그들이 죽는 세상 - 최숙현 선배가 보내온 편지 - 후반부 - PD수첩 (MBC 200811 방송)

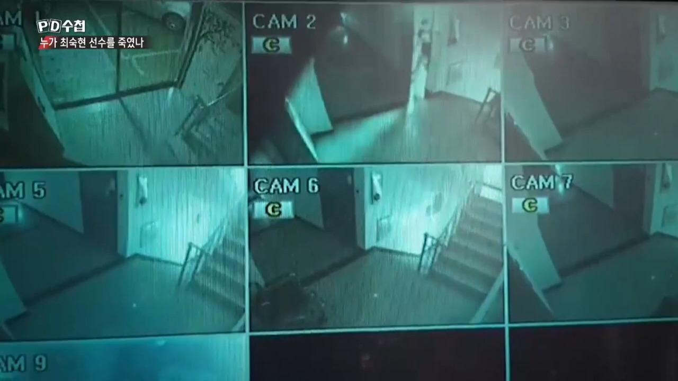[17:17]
클린스포츠센터 담당자와 통화한 그날 밤 최숙현 선수가 숙소 옥상으로 올라가는 장면이 CCTV에 찍혔습니다